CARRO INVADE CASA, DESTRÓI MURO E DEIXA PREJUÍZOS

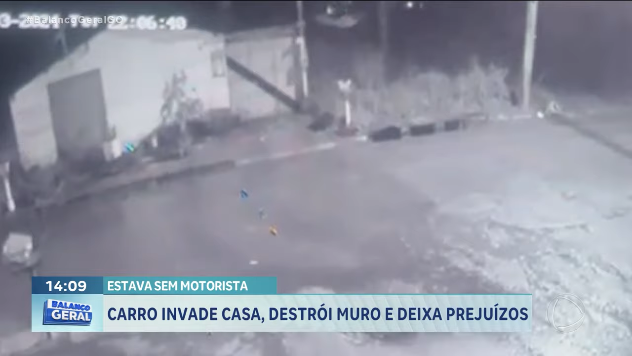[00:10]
Por esse ângulo, dá para ver o impacto no portão da casa, que fica no final da rua. O veículo estava sem motorista. O acidente aconteceu na noite desta terça-feira, no recanto do Bosque, região noroeste de Goiânia.